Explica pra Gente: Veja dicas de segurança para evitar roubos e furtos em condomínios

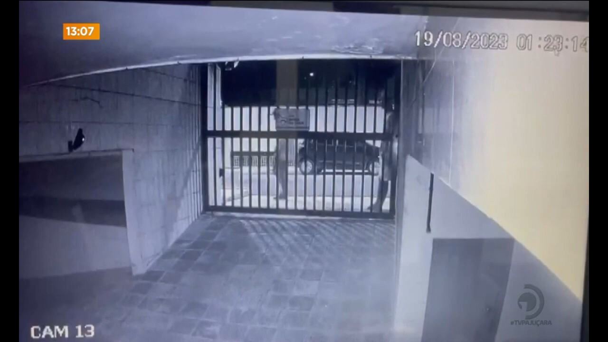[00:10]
Olha as imagens aí. Essa ação foi registrada por uma câmera de segurança do local. O vídeo mostra um grupo de três pessoas passando em frente ao portão da garagem, analisando ali a situação. Dois deles voltam, arrombam o portão e invadem o prédio.